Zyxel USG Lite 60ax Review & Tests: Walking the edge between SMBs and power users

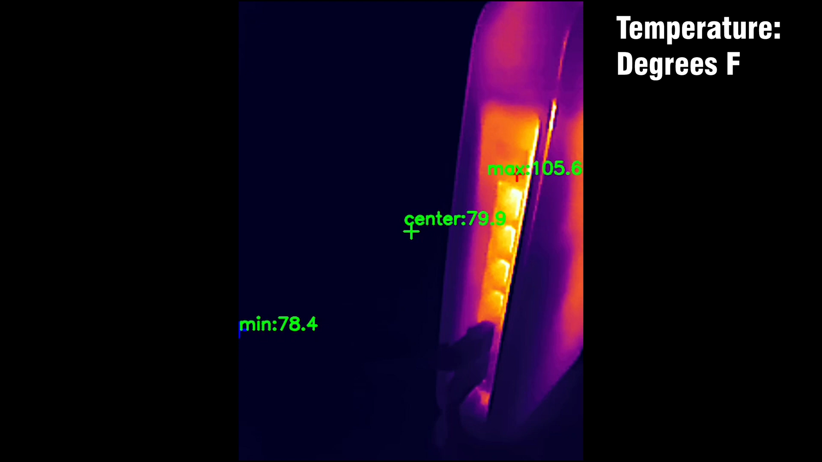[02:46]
Ubiquiti seems to be the only one adamant on normalizing it, but other manufacturers found other ways to keep their hardware cool.
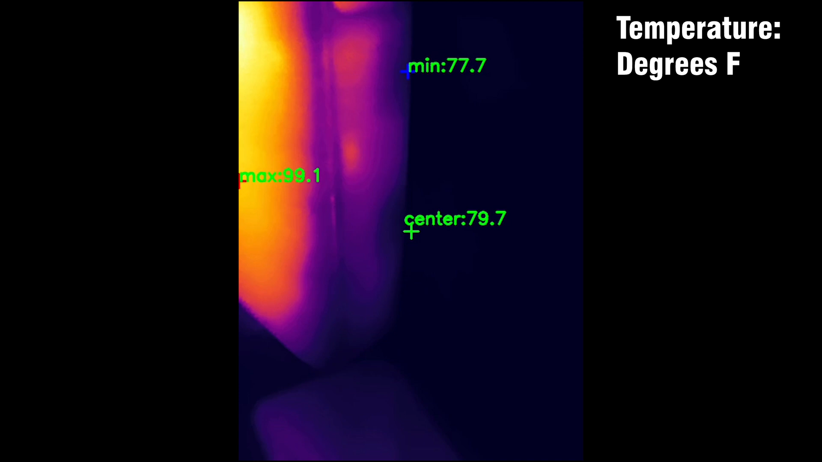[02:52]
On screen: max 99.1°F, min 77.7°F
As you can see from the video I took with the thermal camera,
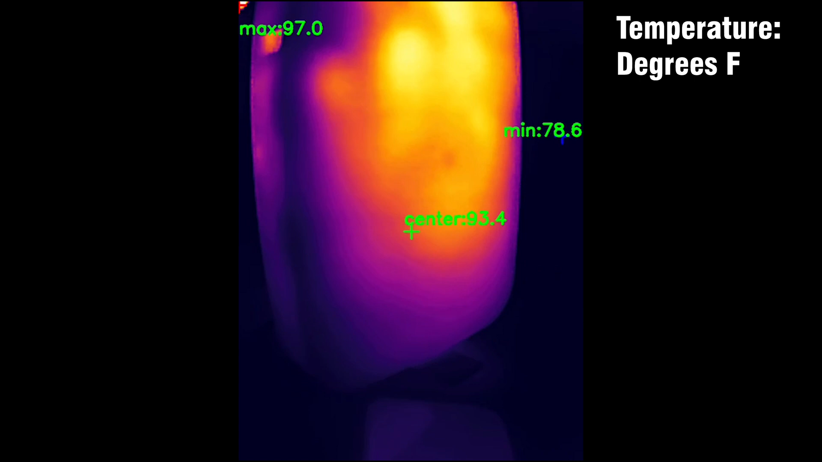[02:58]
the USG Lite 60EX does not heat up, and the temperature remains within reasonable limits, even while I was running some more heavier tests.
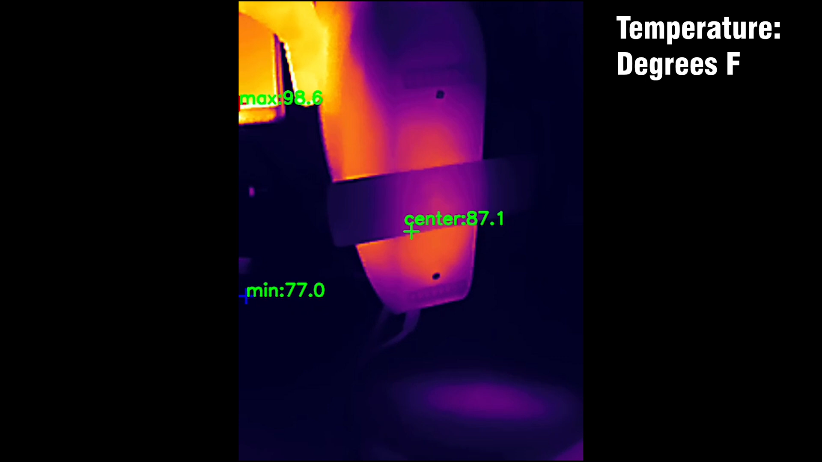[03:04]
Dust may accumulate in time, and perhaps the thermal pace needs to be changed,